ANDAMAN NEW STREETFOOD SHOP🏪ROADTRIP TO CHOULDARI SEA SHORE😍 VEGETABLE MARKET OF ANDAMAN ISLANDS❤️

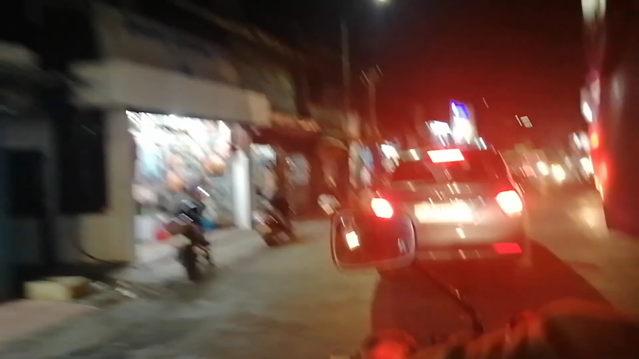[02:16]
तो देखो अभी हम अबर्डीन बाज़ार से क्रॉस हो रहे हैं और आपको पहले भी मैंने
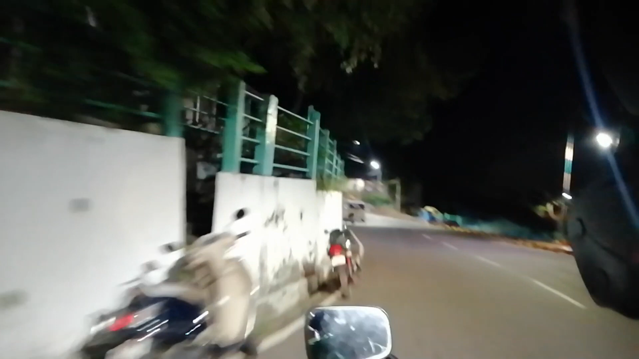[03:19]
दिख जाएगा एंड यू कैन एन्जॉय योर इवनिंग और मॉर्निंग एनी टाइम एक्चुअली।
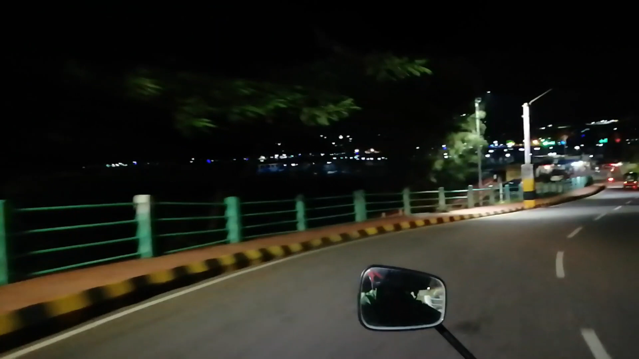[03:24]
तो देखो हम सेलुडा जेल वाली नीचे रोड से जा रहे हैं। ये रोड इतना ज़्यादा ब्यूटीफुल है और मैं हर दिन सोचती हूँ,
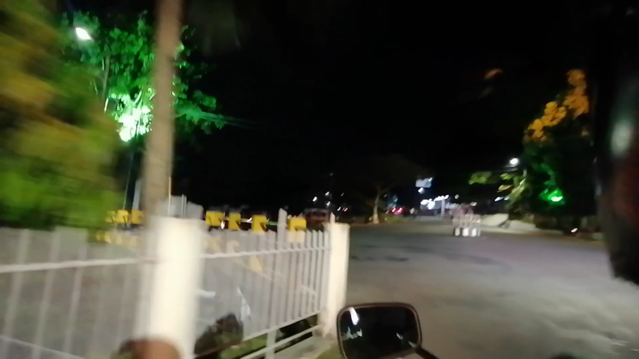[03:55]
तो अभी देखो हम क्रॉस हो रहे हैं मेरीना पार्क के साइड से ही।
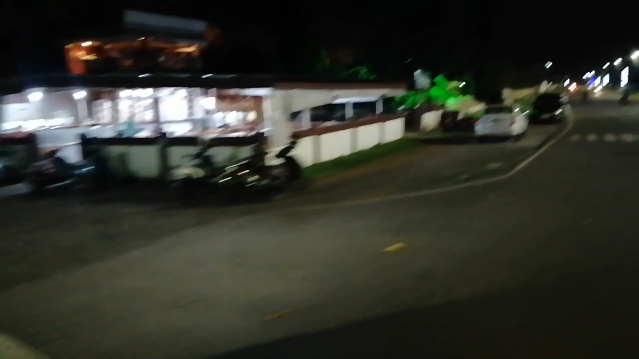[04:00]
इस रेस्टोरेंट का नाम है लाइट हाउस रेस्टोरेंट और इसका एक्चुअली 2 रेस्टोरेंट
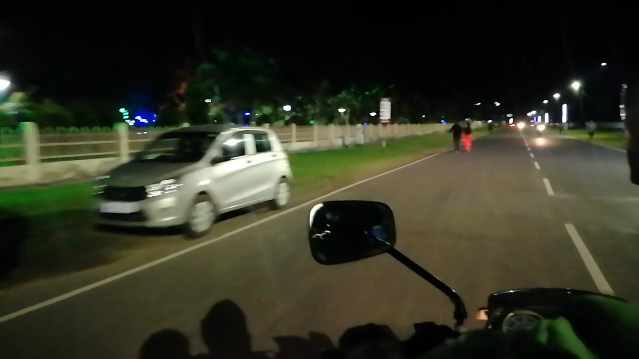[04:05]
है अंडमान में और इस रेस्टोरेंट पे हम एक बार आए भी थे।
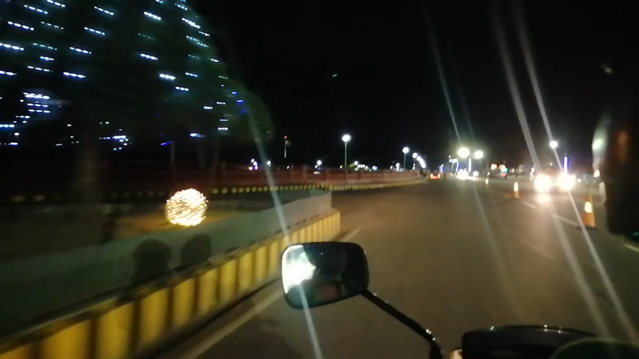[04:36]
अभी तो एक डोसा का भी फूड वैन आ गया है, देन एक बुलेट के पीछे भी कुछ बारबेक्यू टाइप का लगा है वहाँ पे।
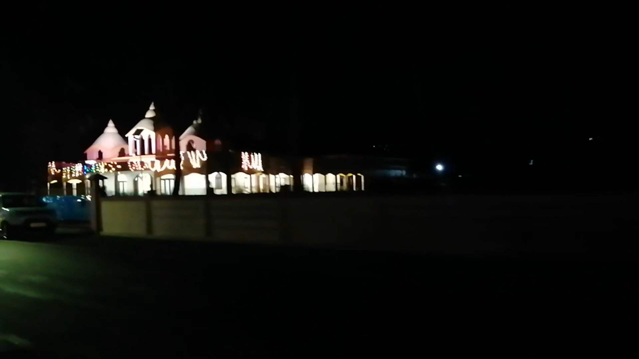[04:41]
और इसी फूड वैन के पास ही है रामकृष्ण मिशन, यही है रामकृष्ण मिशन।
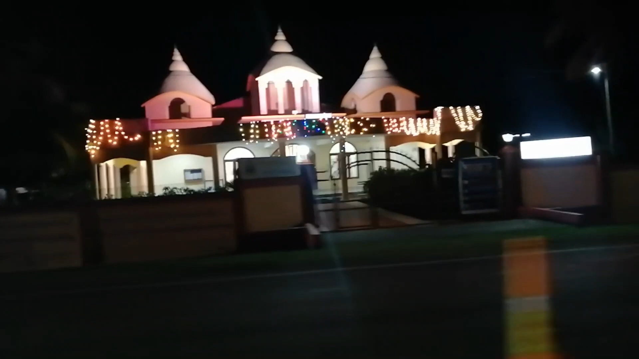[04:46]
और देन हम दूसरी वाली
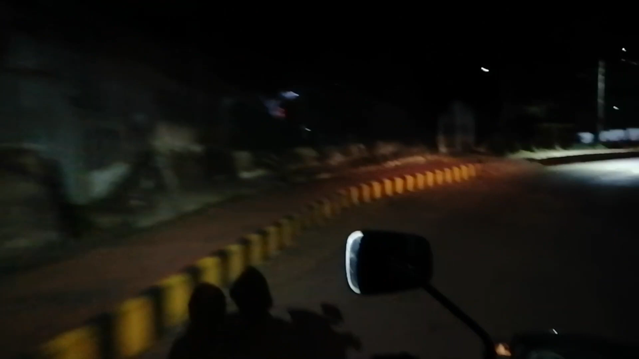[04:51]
रोड से मतलब एलजी बंगलो के पास से हम क्रॉस हो रहे हैं। इस एरिया पे एक साल पहले भी इस वक्त पे इतने सारे लोग खड़े हो जाते थे ना,